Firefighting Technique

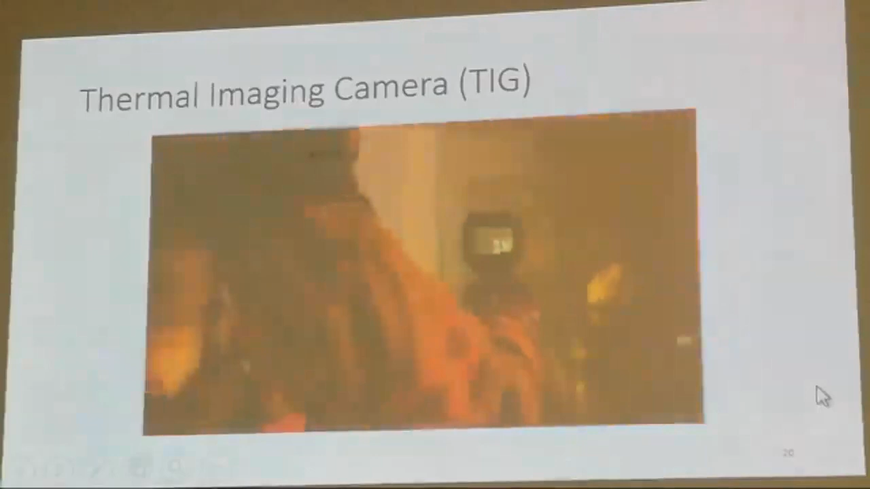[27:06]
So this is a thermal image camera that you can check the temperature from the screen.